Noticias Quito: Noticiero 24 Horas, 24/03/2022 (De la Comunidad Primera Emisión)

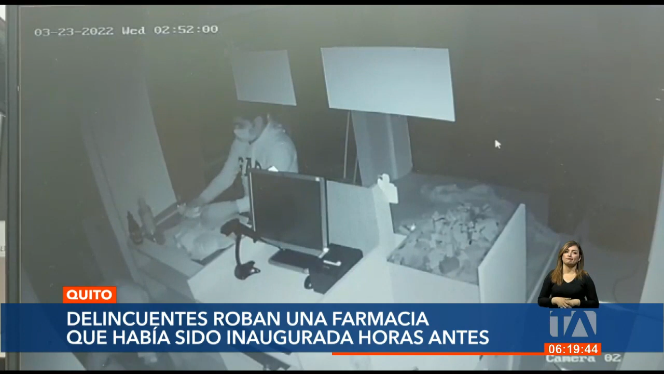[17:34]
Cámaras de seguridad captaron cómo los ladrones sacan las medicinas de los cajones. Tienen tiempo para ver cuáles son los fármacos que se están robando. Colocan las cajas en una sábana y huyen del lugar. Tenemos unos 15 mil dólares en lo que es medicinas que se sustrajeron.